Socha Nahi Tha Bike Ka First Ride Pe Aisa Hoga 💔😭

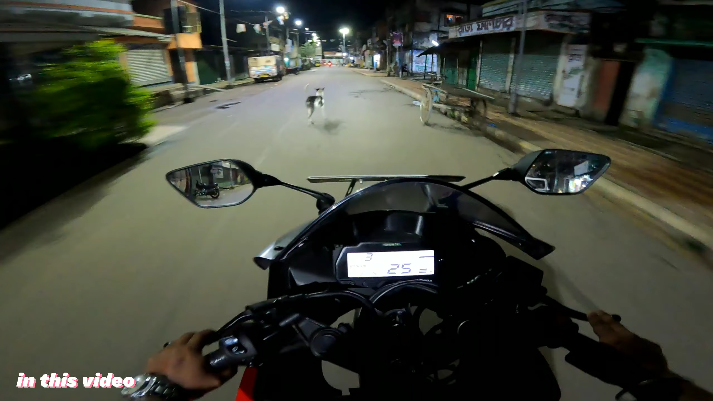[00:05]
फिर चाबी ऑन तो कर रहा हूँ यहाँ पे, लेकिन यार डिस्प्ले का लाइन नहीं रहा है।